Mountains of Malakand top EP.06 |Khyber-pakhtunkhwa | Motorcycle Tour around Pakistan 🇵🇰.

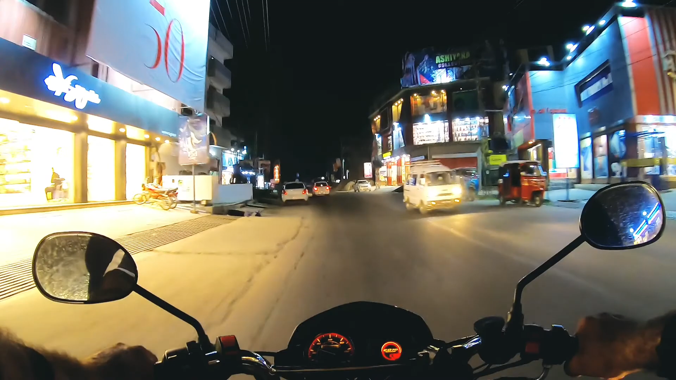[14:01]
ये मैं स्वाद के बाजार में हूं इस वक्त, और शाम के तकरीबन 8:15 बज रहे हैं इस वक्त। अब यहां पर कोई होटल देखते हैं, वैसे तो मेरा इरादा था कैंपिंग करने का, लेकिन